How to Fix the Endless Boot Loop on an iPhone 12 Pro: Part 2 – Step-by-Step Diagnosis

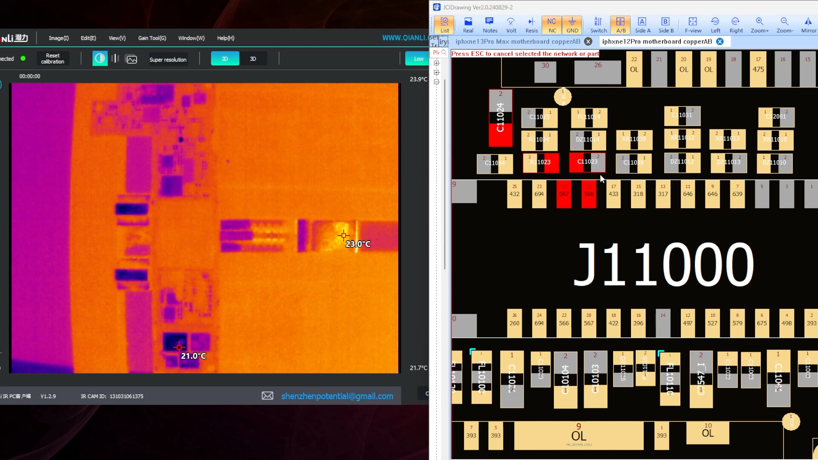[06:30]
On screen: scale top 23.9°C, scale bottom 21.7°C
right so these lines these two lines here we get this one's fine this one's fine and as soon as we get here
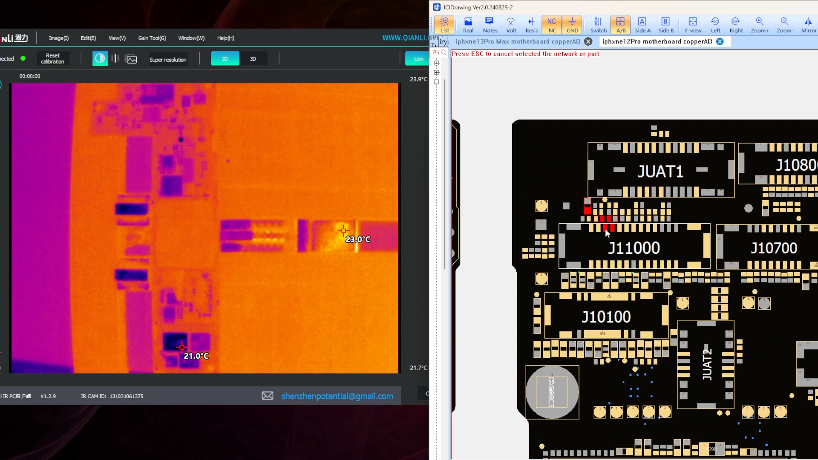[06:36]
On screen: scale top 23.9°C, scale bottom 21.7°C
we're getting some type of issue and when we flip it over it comes back over
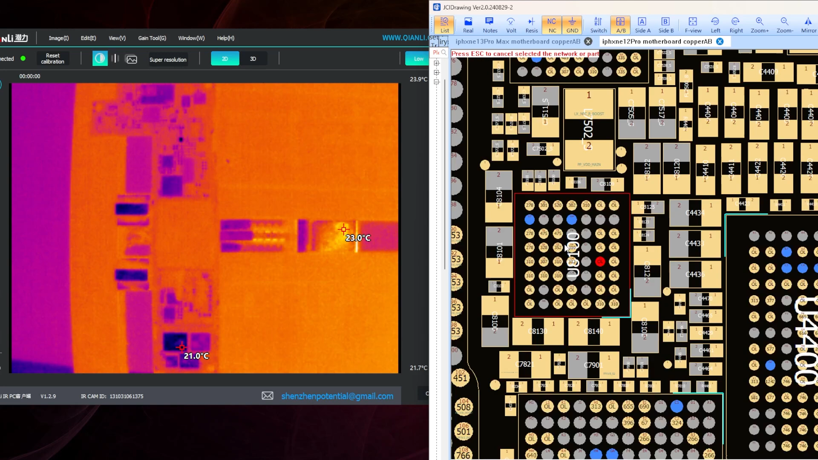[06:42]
On screen: scale top 23.9°C, scale bottom 21.7°C
to the small audio ic here so what i'm going to do real quick is under our thermal camera all right so this is the this is the spike ram top to
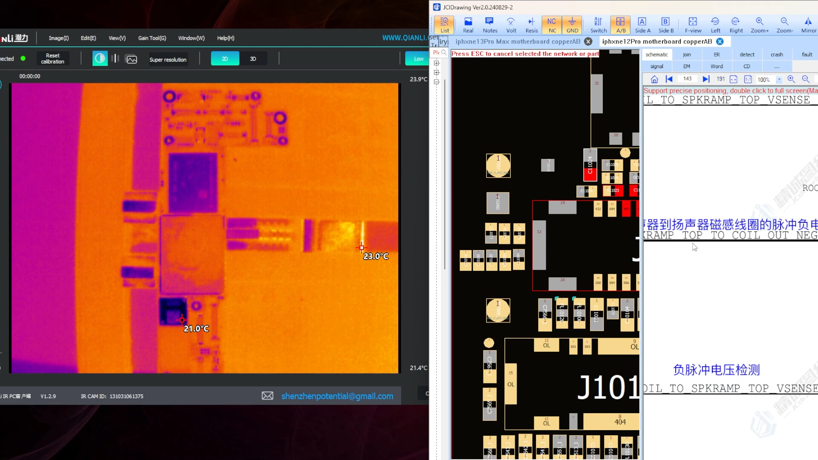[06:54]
On screen: scale top 23.9°C, scale bottom 21.4°C
the coil out negative i want to see what type of current it draws and automatically we're getting hot on the back side there the
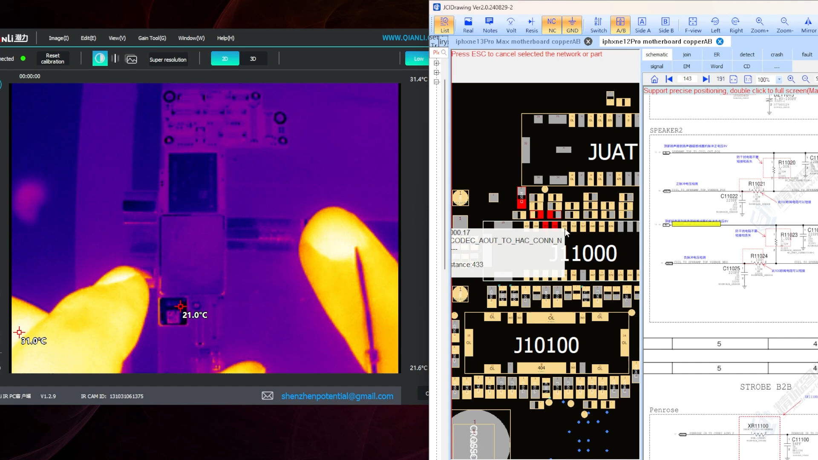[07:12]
small audio ic kind of hard to tell but let's flip it over when i'm looking at it nothing appears to be wrong and unfortunately the only place for me to inject voltage because there's no other components that it's connected to that i can see is right here on either the this cap
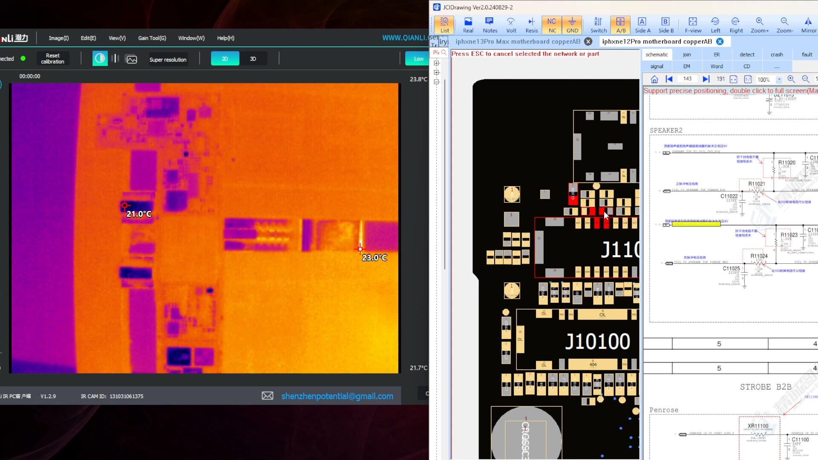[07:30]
On screen: min 21.0°C, scale top 23.8°C, scale bottom 21.7°C
or the pins there all right so let's move over and extract this ic all
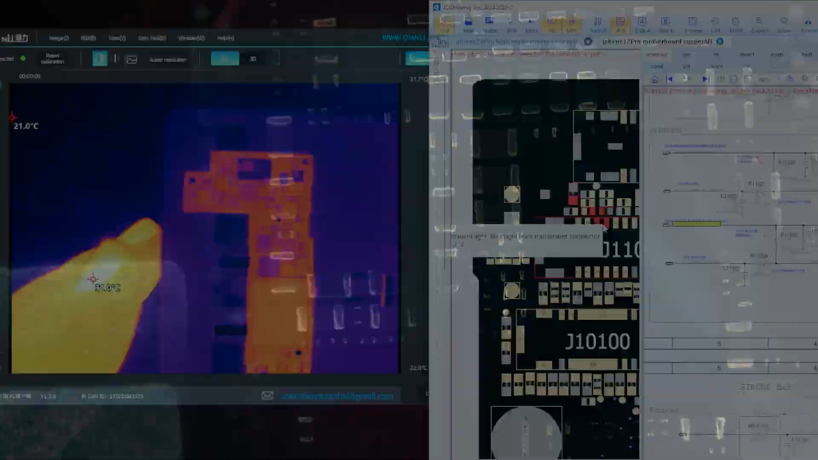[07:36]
right so i don't know why the camera is so hazy right now that being said
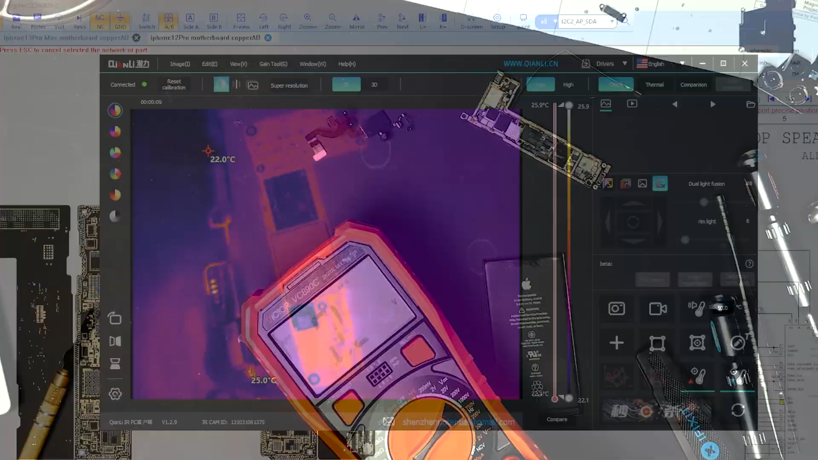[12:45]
all right so i'm going to go ahead and connect up the
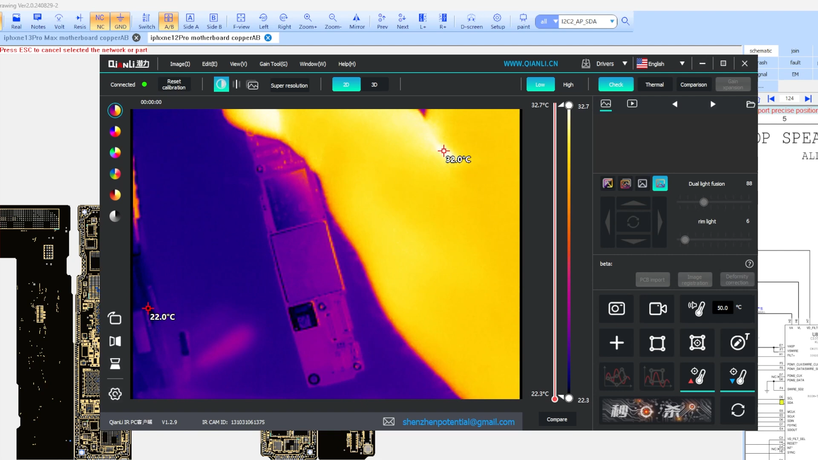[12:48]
On screen: scale top 32.7°C, scale bottom 22.3°C
proximity sensor let's see if the thermal camera can tell us anything all right we'll go ahead and connect up the
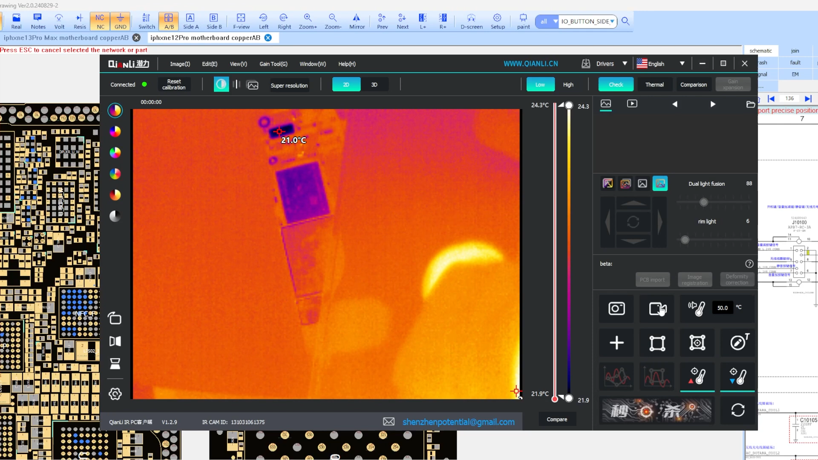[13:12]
On screen: scale top 24.3°C, scale bottom 21.9°C
trigger it to boot just like that and see oh would you look at that right here this ic is
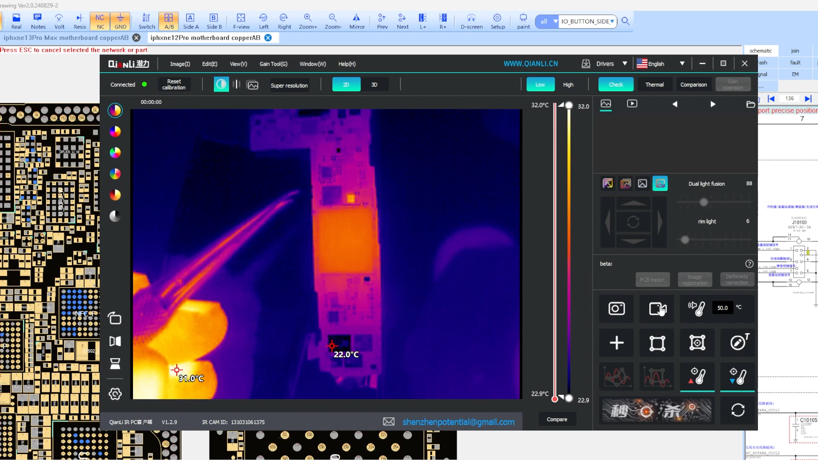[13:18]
On screen: scale top 32.0°C, scale bottom 22.9°C
getting nice and hot so what relationship do these share okay so it's this guy is the one getting hot so here